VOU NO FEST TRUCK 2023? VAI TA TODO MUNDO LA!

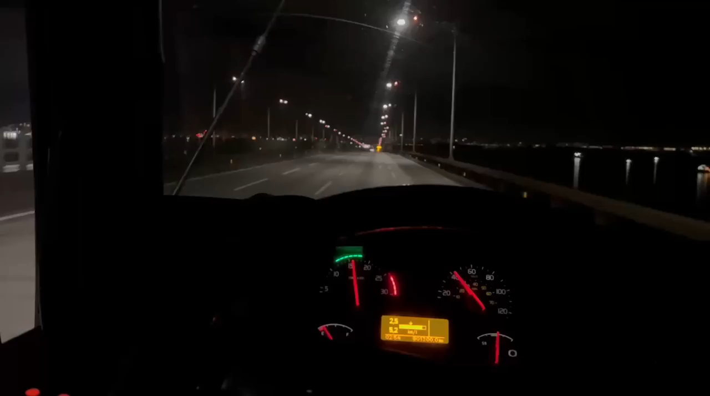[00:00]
Cê tá doido meus amigos, passando a ponte do Rio de Janeiro,
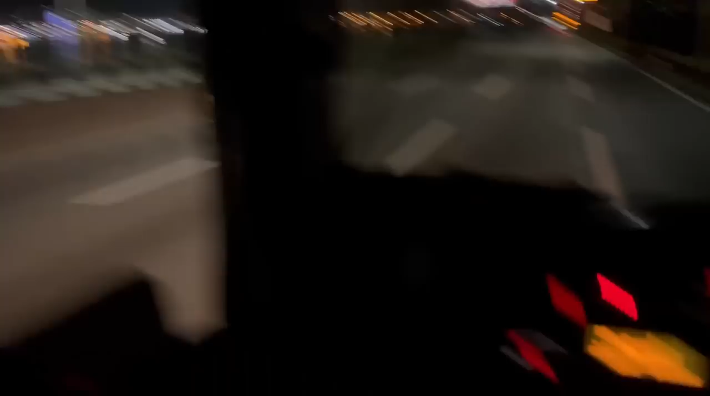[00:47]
Chegar cedinho aqui, ó, três horas da manhã, meu patrão, tomara que eles deixem entrar lá pra dentro do aeroporto,
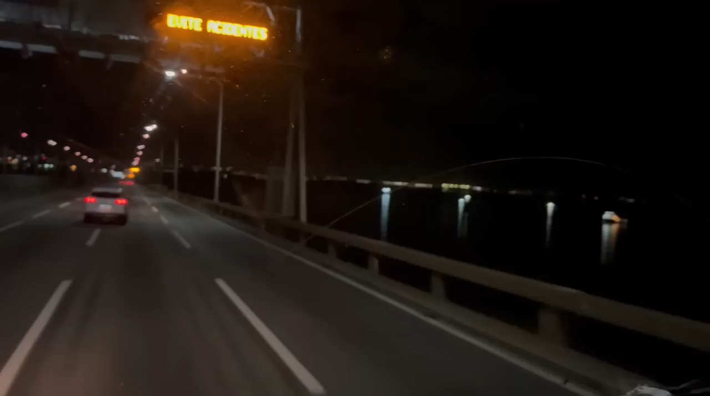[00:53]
senão elas pôs, pelo menos o dia que eu vou ficar ali. Então, que lindo aqui pra dentro. Deixa eu voltar. É, gente, ó, tem lindo, né? Não é doido. Bom dia, eles... E eu tô falando estrangeiro já,